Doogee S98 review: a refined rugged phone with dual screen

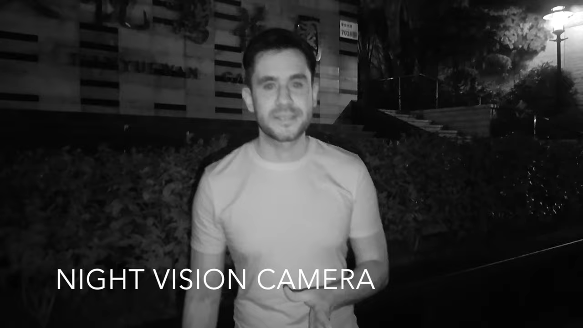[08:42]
And this is a short video using the night vision mode. It looks a little bit creepy. Let me know what you guys think. Should I use this phone for vlogging around?